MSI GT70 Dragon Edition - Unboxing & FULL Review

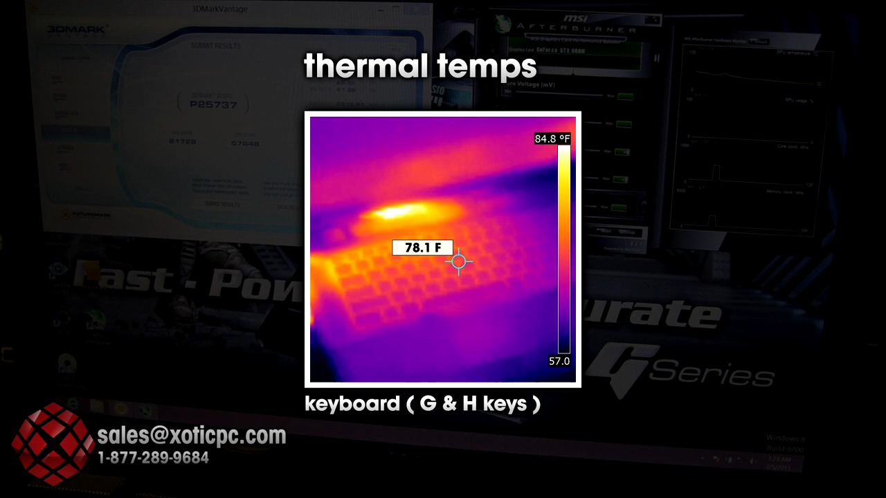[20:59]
On screen: spot 78.1°F, scale top 84.8°F
the dead center of the keyboard not very hot uh under 98.6 degrees so it's going to feel cool to the touch uh the upper area of the laptop is a little bit warmer than we thought we would see uh looking at the touch pad area that area is staying really cool
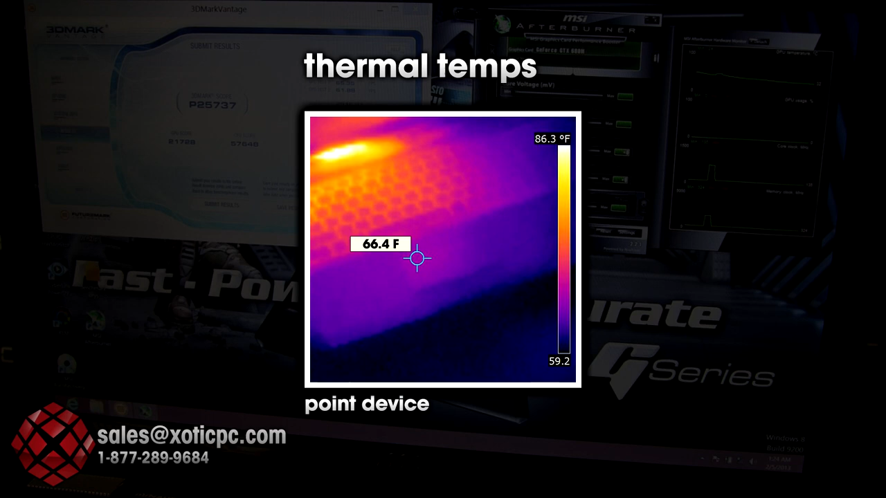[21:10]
On screen: spot 66.4°F, scale top 86.3°F
a lot cooler than i thought right around 70 degrees looking at the exhaust vents on the sides uh you're seeing temperatures